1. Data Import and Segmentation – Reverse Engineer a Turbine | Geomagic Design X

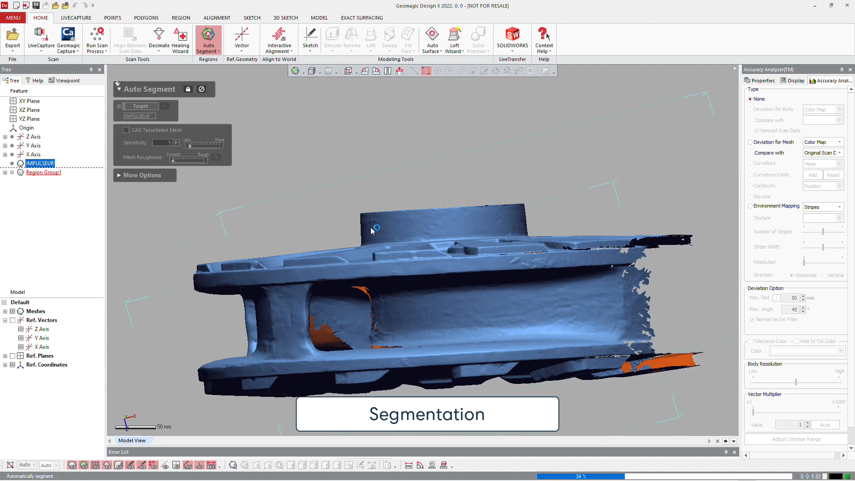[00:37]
we will need to make automatic segmentation in order to split all the areas of the mesh in different segments.
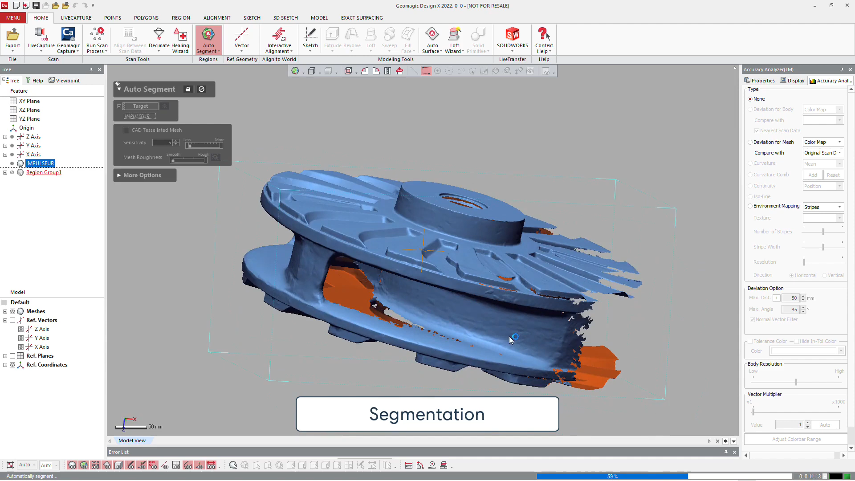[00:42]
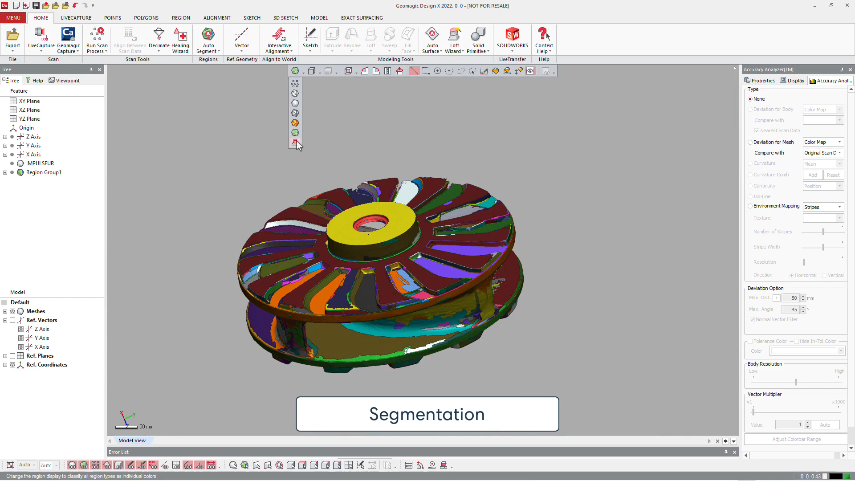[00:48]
To help you to see what you have on the screen, you can display it by feature type.
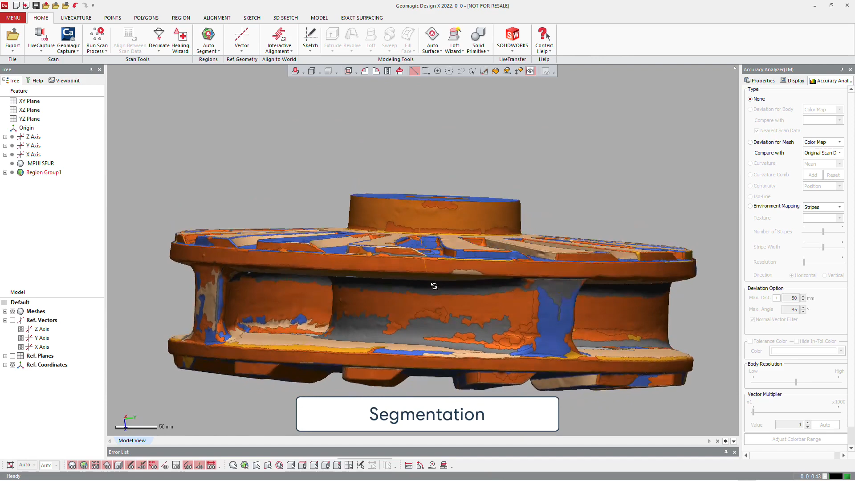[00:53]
And everything here, which is blue, is a plane. Everything which is orange, it can be revolution, the ender cone, and so on.